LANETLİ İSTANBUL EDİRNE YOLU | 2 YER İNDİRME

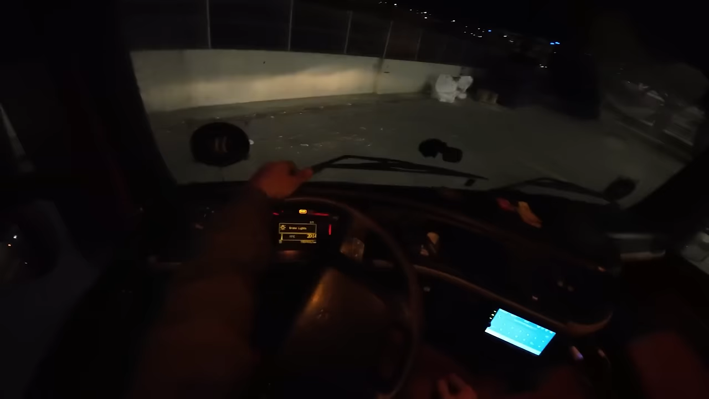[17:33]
Kilitlendik, kaldık. Allah, kilitlendik kaldık ya. Biraz daha şöyle yapalım. Ben buraya girerim abi.
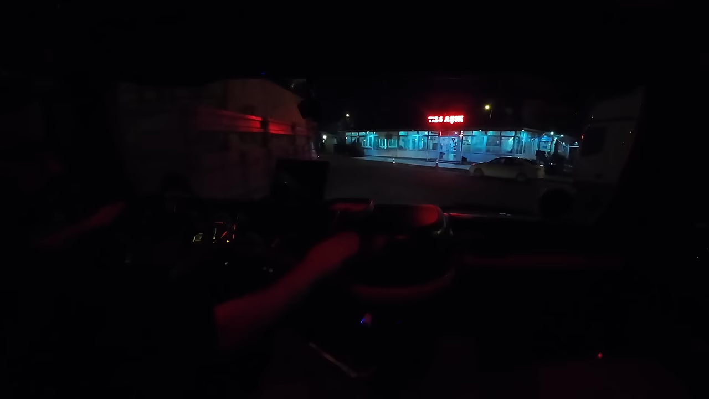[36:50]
Şuna bir kapatacağım. Sağ tarafımı göremiyorum çünkü. Selamun aleyküm abi. Abi baktı herhalde. Abi az çıksan da ben arabayı park etsem, ben sana zahmet.